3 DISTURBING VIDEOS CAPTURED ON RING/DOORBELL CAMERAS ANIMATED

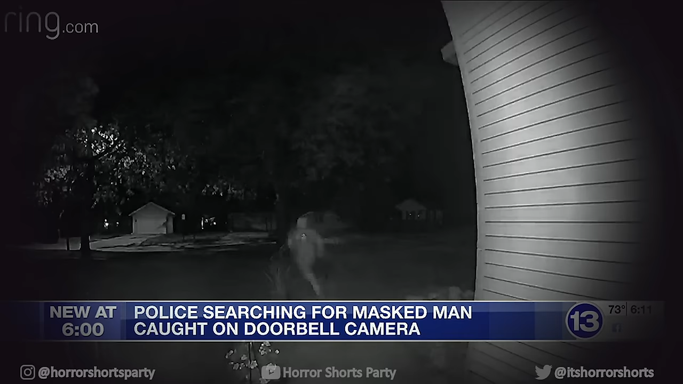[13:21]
This is the doorbell footage of an unidentified masked man who rang one homeowner's doorbell, then ran to the street. It may look like he ran away, but if you take a closer look, you can see the masked man just standing there facing the home. Kind of just stared at the homeowner before, then eventually fleeing.